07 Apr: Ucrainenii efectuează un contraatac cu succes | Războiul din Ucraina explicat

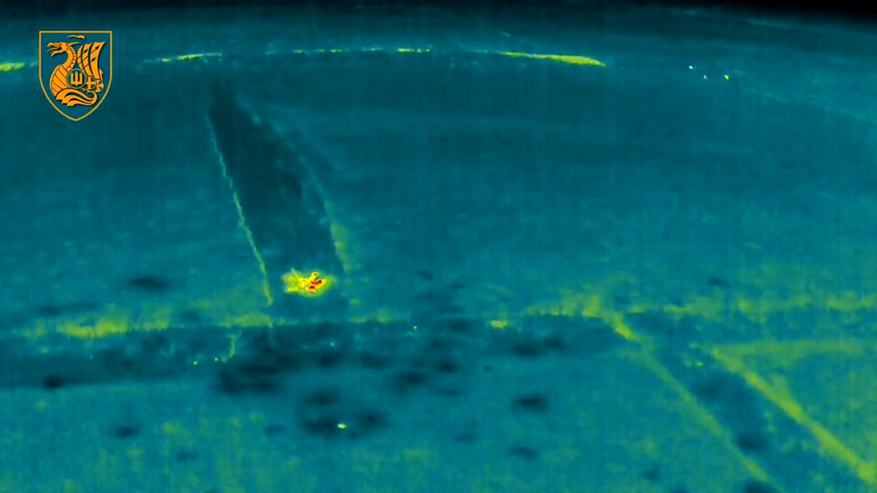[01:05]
Ultimile filmări arată că ucraineni din Brigada 36 au folosit artileria pe linia de copaci de lângă Vodiane și apoi au luat cu asalt punctul forte și au stabilit controlul total asupra tranșeeilor.